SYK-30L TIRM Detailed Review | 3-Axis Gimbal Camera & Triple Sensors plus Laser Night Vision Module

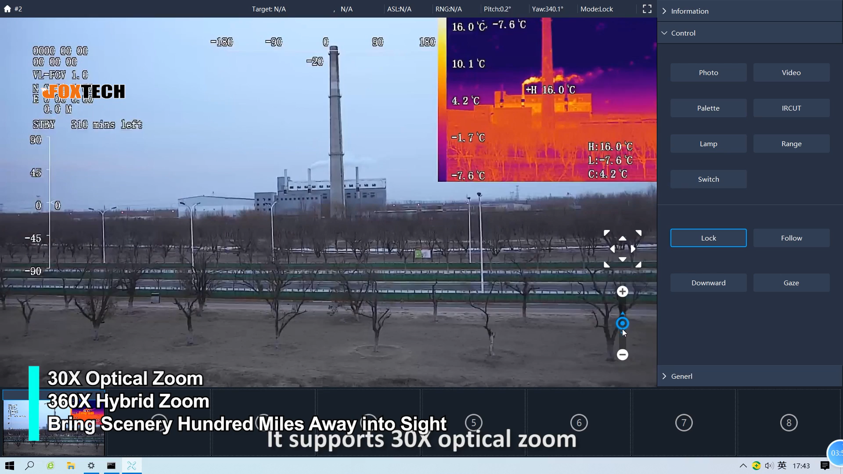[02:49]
On screen: max 16.0°C, min -7.6°C, scale top 16.0°C, scale bottom -7.6°C
So it can zoom in up to 360x.
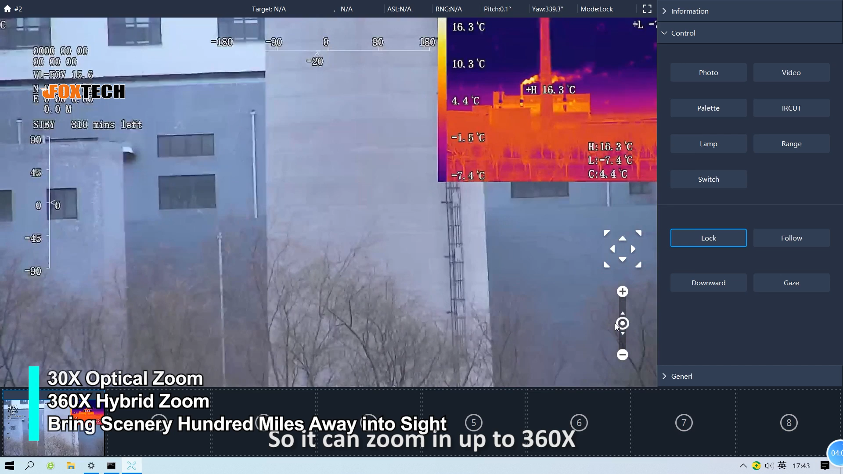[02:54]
On screen: max 16.3°C, scale top 16.3°C, scale bottom -7.4°C
We can drag this bar to zoom in and zoom out.
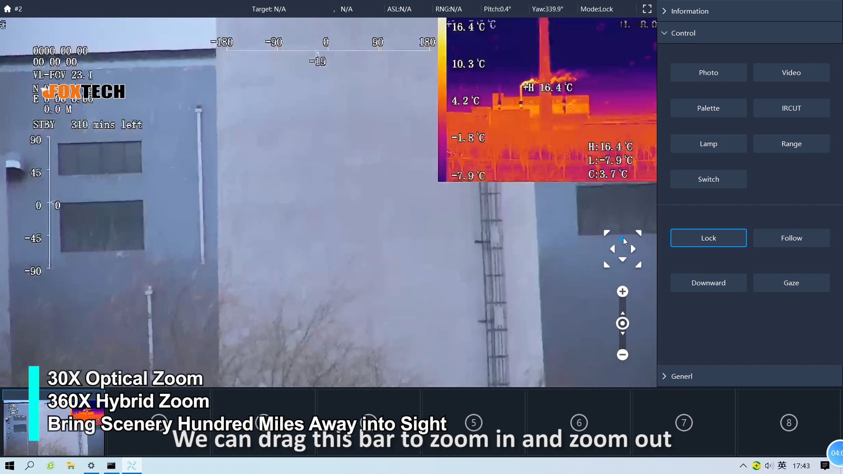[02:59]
On screen: max 16.4°C, scale bottom -7.9°C
The details are very clear. It has five kinds of pseudo color modes.
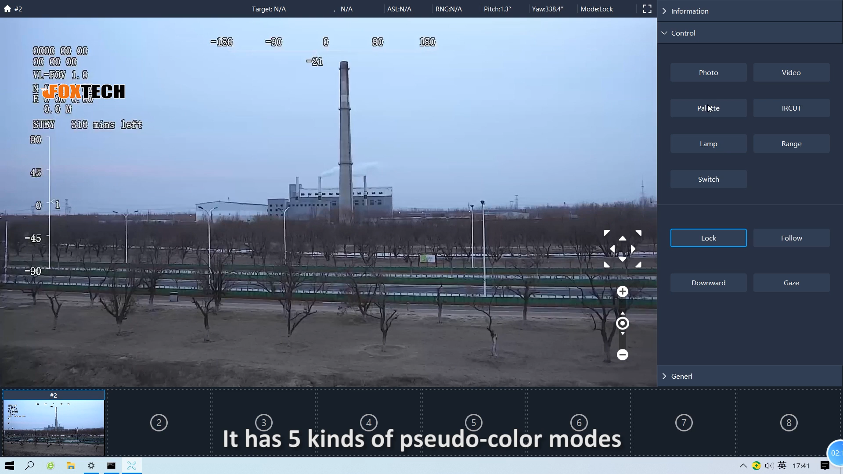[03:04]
Click palette button to change, and you can choose the one you need.
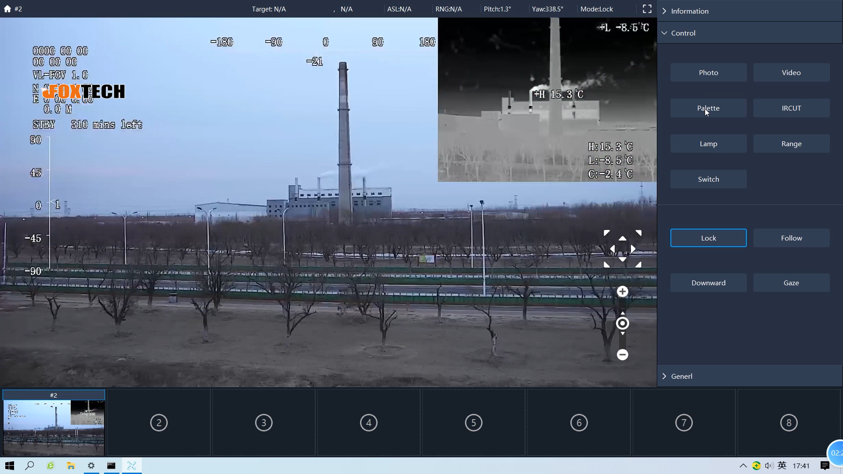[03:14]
On screen: spot -2.4°C
Now click switch button. The pseudo color mode can switch to this large screen.
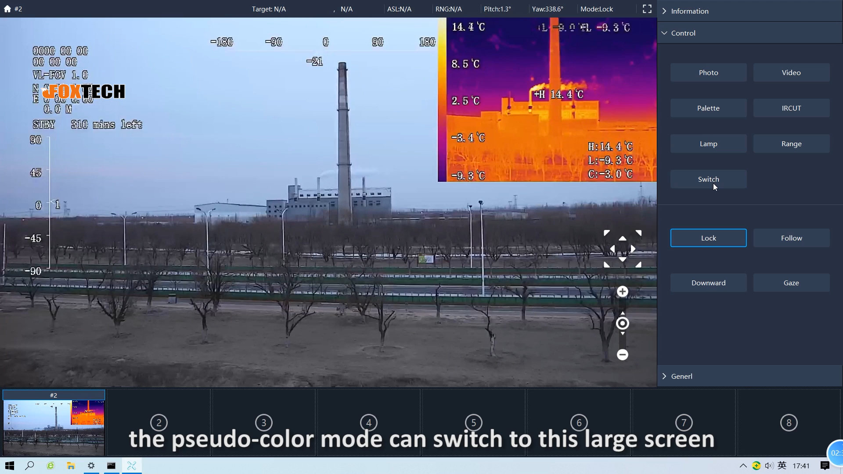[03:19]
On screen: spot -3.0°C, max 14.4°C, scale top 14.4°C, scale bottom -9.3°C
The highest, lowest,
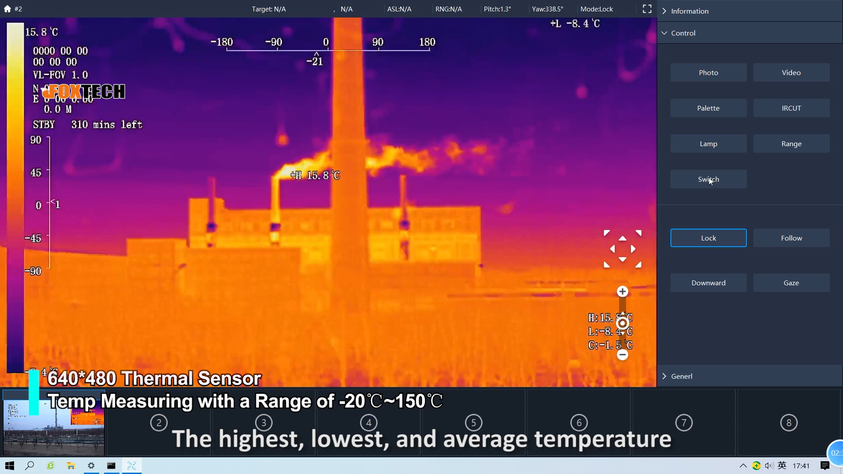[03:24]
On screen: max 15.8°C, min -8.4°C
and average temperature of the subjects can be displayed here.
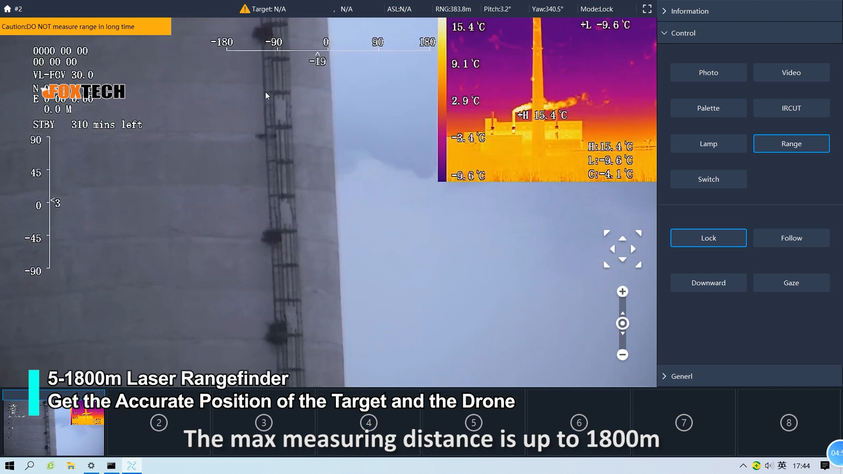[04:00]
The maximum measuring distance is up to 1,800 meters.
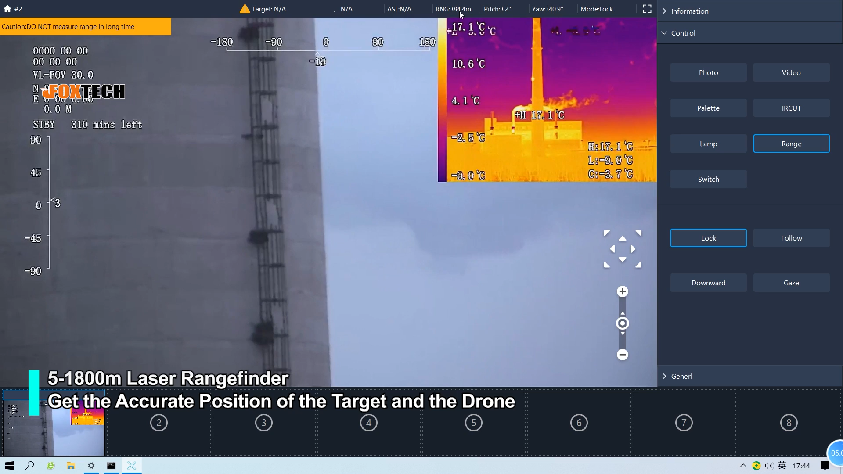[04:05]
It can be shown here. Now let's take off again.
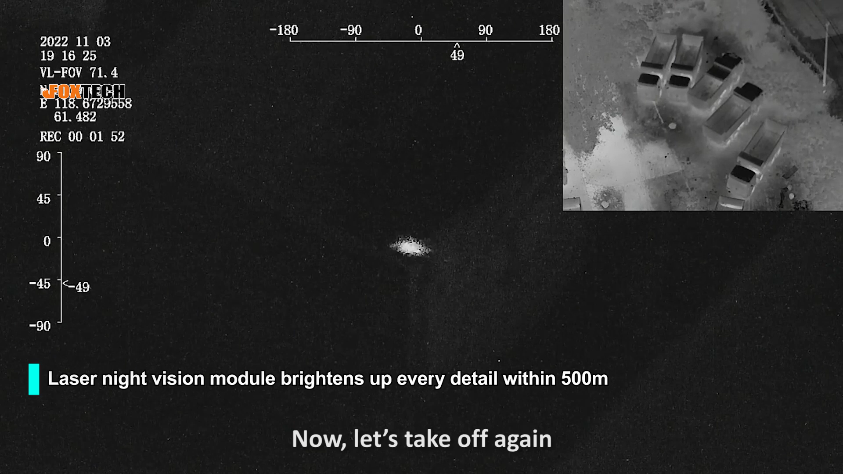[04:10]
When laser net viewing mode off, we can see from software.
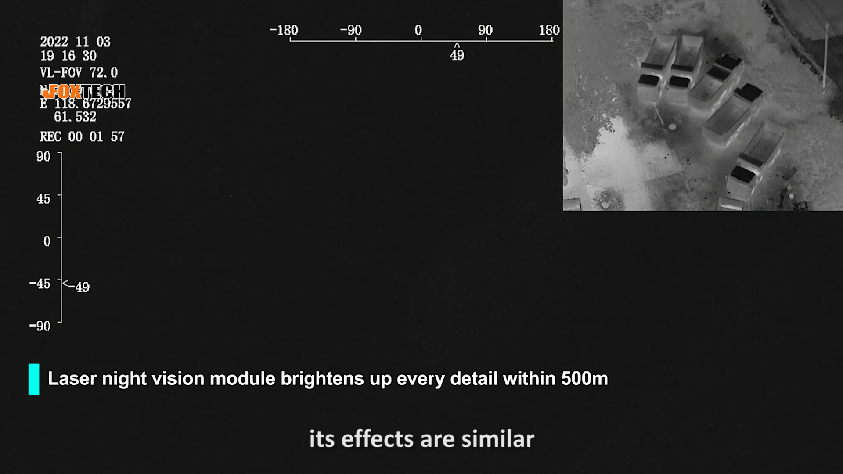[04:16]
Effects are similar with other RGB camera in the dock.
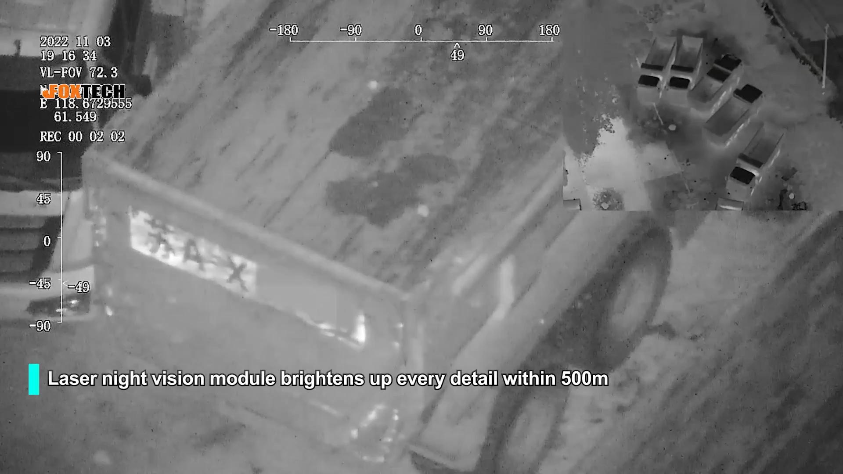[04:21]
When press lamp button, it will be impressive.
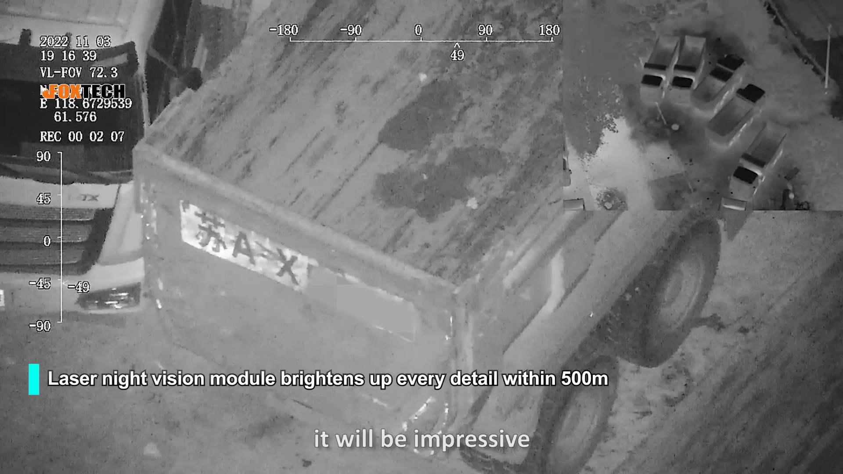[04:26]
It will light up area within 500 meters.